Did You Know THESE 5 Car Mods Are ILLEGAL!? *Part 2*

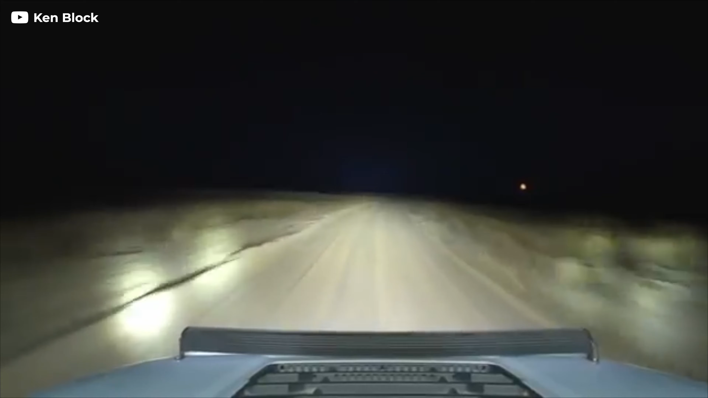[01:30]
top of their trucks you have those rally lights there's a lot of different ways in which
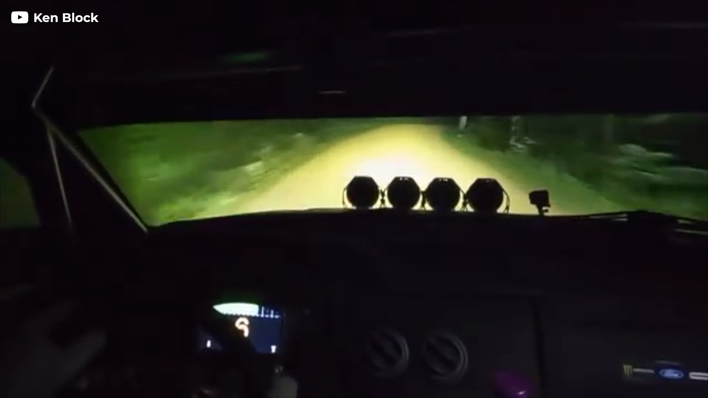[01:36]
additional lights are added or they're powerful right and they're above like the the standard line